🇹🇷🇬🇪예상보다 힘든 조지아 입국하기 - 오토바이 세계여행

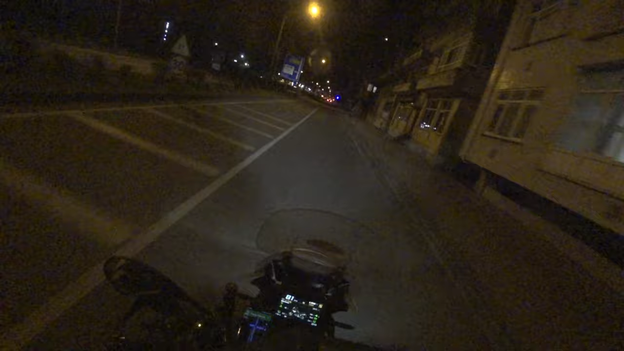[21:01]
아, 이 시간에도 들어가는 트럭들은 되게 많이 있네요. 지금 11시 12분인데.
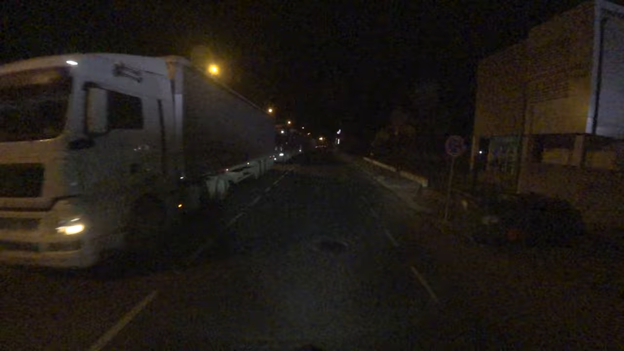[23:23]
마트로바 조지아. 이건 뭐야? 갑자기 교회가 나와. 이제 재미가 없고. 카지노 있고.